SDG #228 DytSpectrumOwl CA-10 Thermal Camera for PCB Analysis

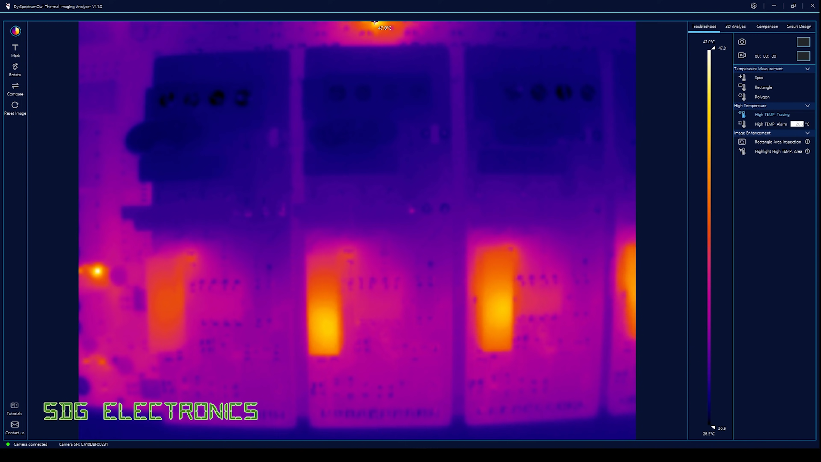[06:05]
On screen: scale top 47.0°C, scale bottom 26.5°C
So you can see that these DC to DC converters on these boards are getting a little bit warm and we can see that something over on this side is also getting quite warm just over there. So let's bring the camera all the way down and see how close we can focus on some items.
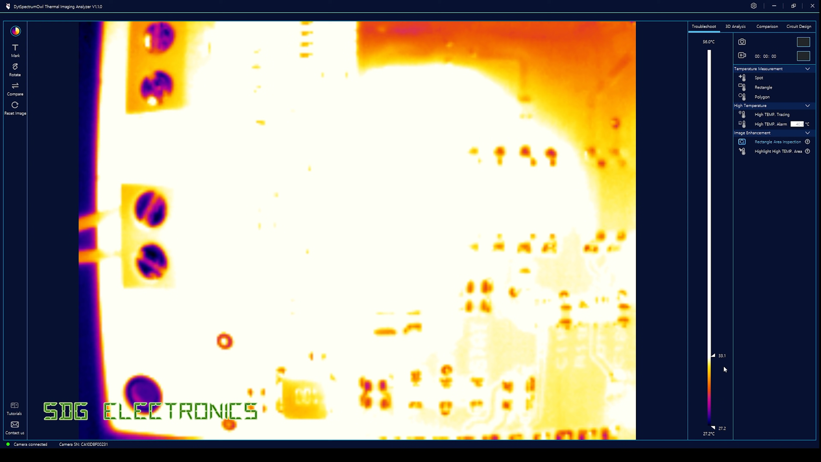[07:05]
On screen: scale bottom 27.2°C
So we have some diagnostic tools available to us in the right hand pane over here so first of all we can change the thresholds on the colours so if we were looking for the coolest areas on the PCB we can bring down the thresholds and then quickly see those areas quite easily so these terminals and that hole just there. Similarly if we wanted to look for the high temperature areas really quickly without the distraction of everything else on the board we can bring up the minimum and we can quickly see that these areas here are the warmest in that area of the PCB.
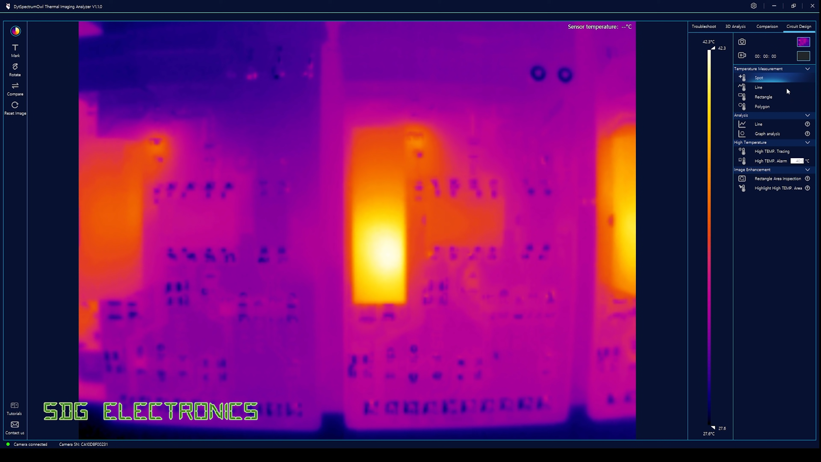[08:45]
On screen: scale top 42.3°C, scale bottom 27.6°C
one on the left hand side and it's plotted on the graph here difference of about seven degrees C. Then if we go to the circuit design tab we've got a few interesting analysis features so for example we've got the temperature along a line so if we draw a line along the PCB here
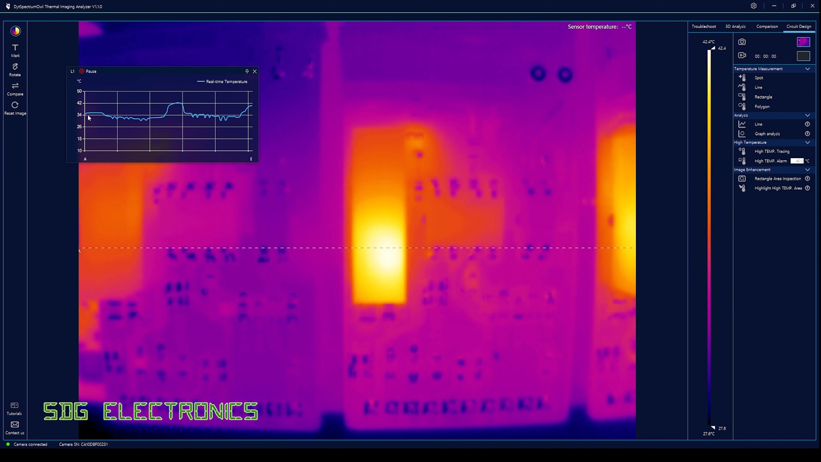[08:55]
you can see we then get a graph showing the temperature along that line if I put my steel ruler underneath it you can see exactly where that steel ruler is and it's pretty quick to respond really that's quite responsive but it's a really neat feature it allows you to see exactly what's going on along that line there's also another type of analysis a graph analysis that shows the temperature
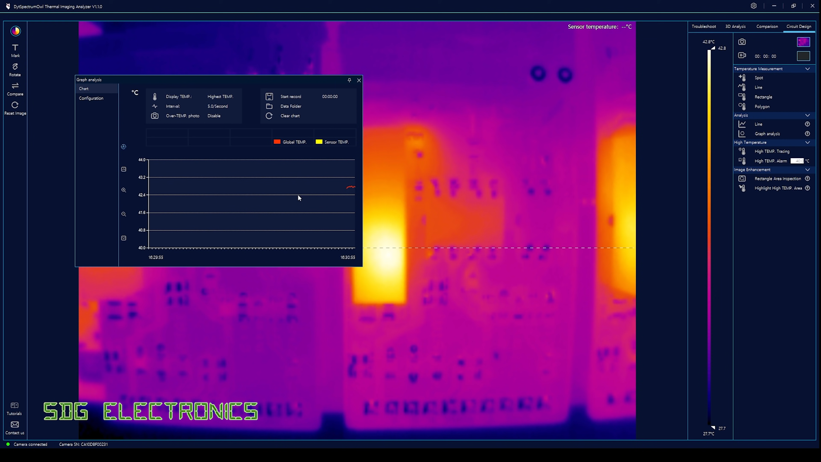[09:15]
On screen: scale top 42.8°C, scale bottom 27.7°C
of the PCB and if we plug in that external USB temperature sensor we can compare it to the ambient temperature which I think is also quite a neat feature so I think those are really the main features of
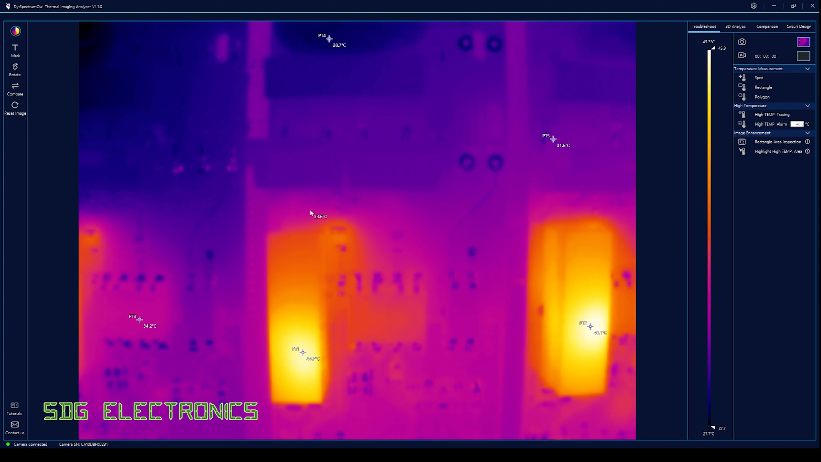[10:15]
On screen: scale bottom 27.7°C
which as you can see updates really quickly there's basically no lag on that temperature reading and it does seem to focus very nicely on small components so you can
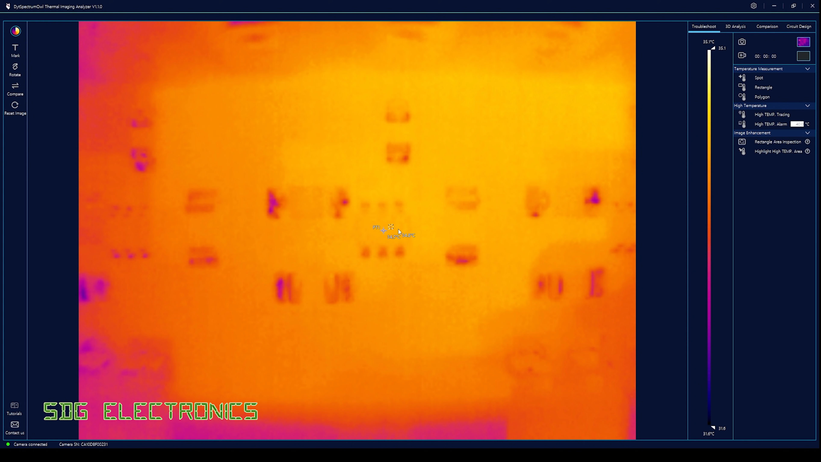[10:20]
On screen: scale bottom 31.8°C
see we're about to heat up an sc70 part which is pretty small and we're able to see all of the details of that component we can see the individual legs so the relatively low resolution doesn't appear to be too much of a hindrance we are able to look at some very small components
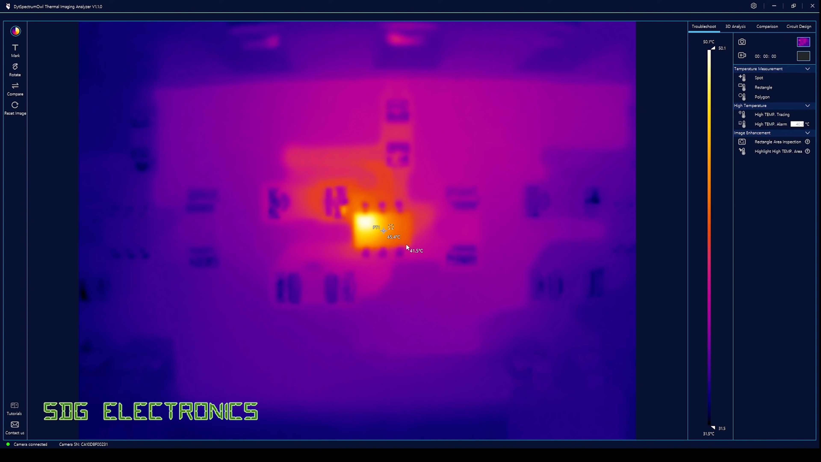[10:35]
On screen: scale bottom 31.5°C
on the pcb now we haven't been able to test the acrylic box in this video because this isn't the right pcb for that but
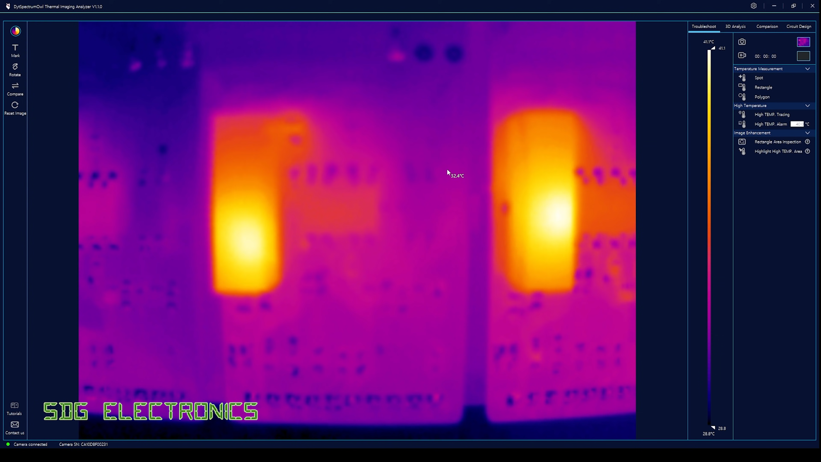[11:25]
On screen: scale top 41.1°C, scale bottom 28.8°C
once we get to the window we're able to see straight through the box at our pcb and then basically you can see the acrylic again so that's what that infrared passive window allows is for us to see what's going on inside a sealed box